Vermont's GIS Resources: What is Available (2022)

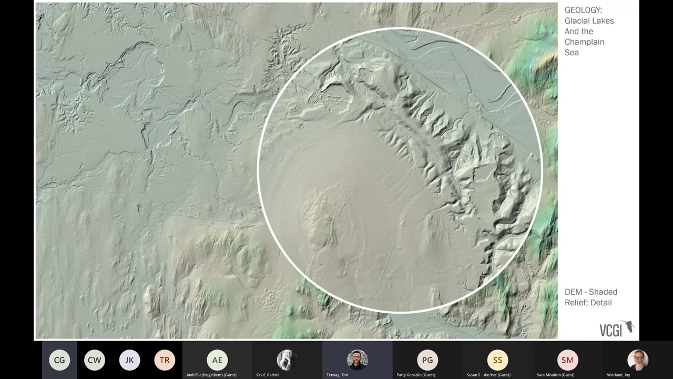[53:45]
that helped create it allows one to sort of peel back the layers and look at the extent